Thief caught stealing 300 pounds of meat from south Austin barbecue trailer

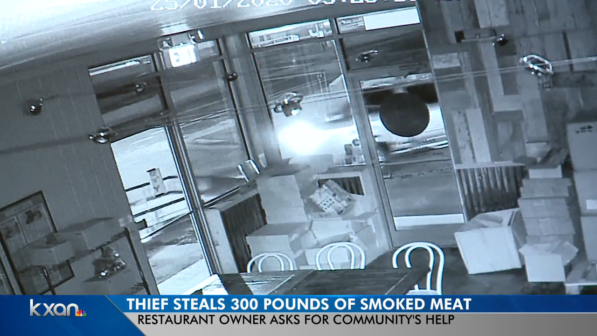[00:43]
Surveillance shows him backing his truck and flatbed up to the restaurant's prep facility in South Austin. Five minutes later, the thief is off, with 300 pounds of smoked, ready-to-eat barbecue. Much of it in this large Yeti cooler, a hot box to keep the meat warm.